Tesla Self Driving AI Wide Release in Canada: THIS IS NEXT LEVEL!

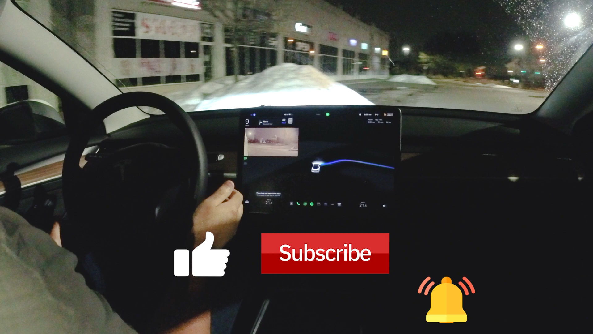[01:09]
so it engaged autopilot first but then didn't
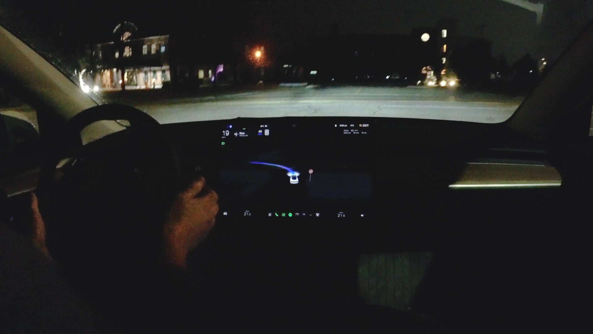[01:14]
oh whoops it wants to make a left here okay a little bit uh a little bit aggressive there but uh it did it and you can see here the improved visualizations wow i would have preferred to have like a clear day but now it's pretty much really cloudy they might have some snow some rain but it's also a good test to see how it performs and this is just my first impression and we can go there's a car oncoming traffic right here
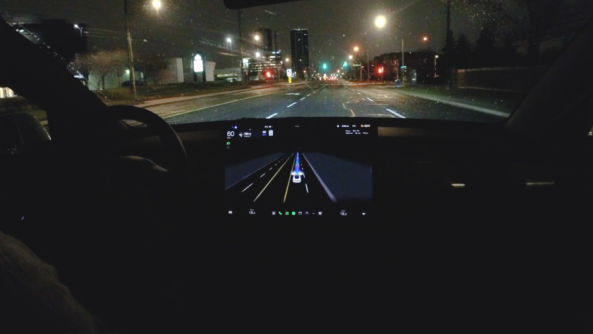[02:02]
well the rain is picking up though and i'm hoping that it uh it doesn't get any worse than this because that will pretty much ruin my my test but it also is a good indication as to how well it performs in in clement weather left turn coming up here indicates immediately still picking up some speed here i would want to okay so it's slowing down and uh whoa okay
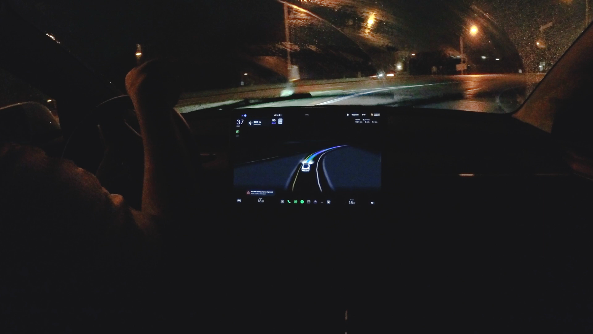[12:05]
don't forget to like subscribe click the notification bell but let's see how it turns this corner here because it used to give some issues here does it stay in the lane oh yes it does stay in the lane before if you look at our previous videos you would see that it would actually it would actually uh go over that line it would go over that line and wasn't safe because if there was a car coming on that lane we could potentially hit them so very impressive very impressive